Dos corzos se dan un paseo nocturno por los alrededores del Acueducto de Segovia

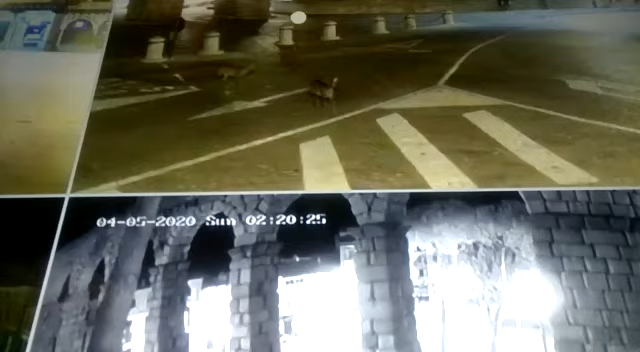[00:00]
la plaza de artillería por medio. Dos mozos. Bueno, hacia Villarroba, Padre Caret. Mira, lo vamos a ver por aquí.